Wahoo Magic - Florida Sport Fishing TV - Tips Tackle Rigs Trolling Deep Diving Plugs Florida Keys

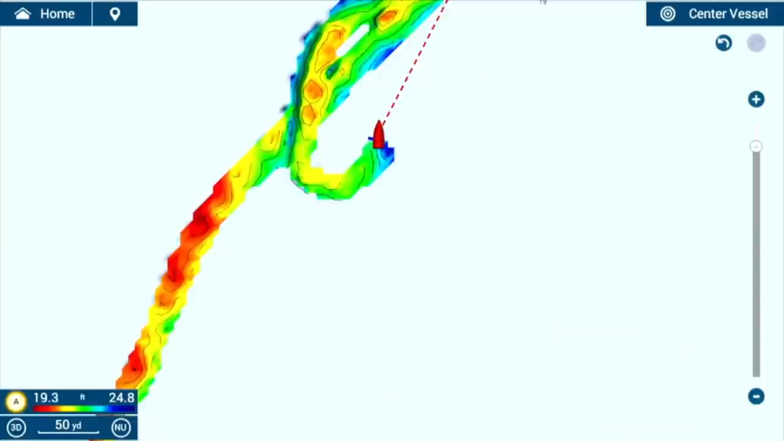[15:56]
And we're raising the bar again with Navnet's Easy Touch 3's new PVG and Fish It Drifted technologies.